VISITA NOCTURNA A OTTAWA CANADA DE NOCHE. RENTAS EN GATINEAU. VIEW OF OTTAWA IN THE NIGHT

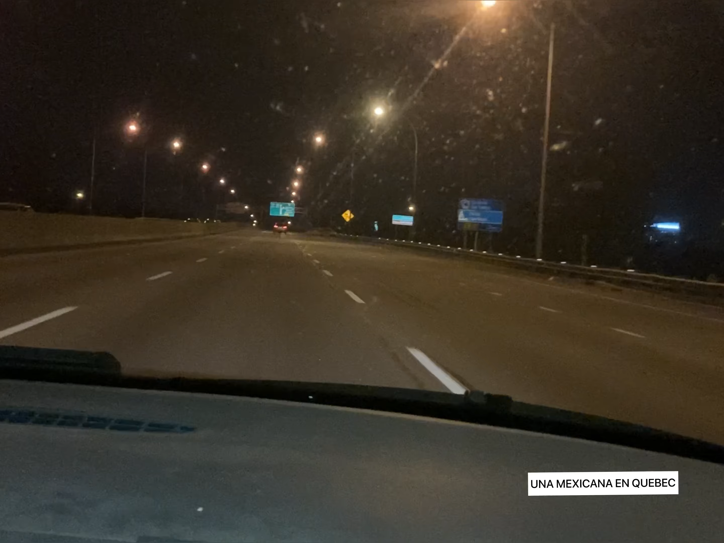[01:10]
pero ahora de noche, miren, ya se hizo de noche,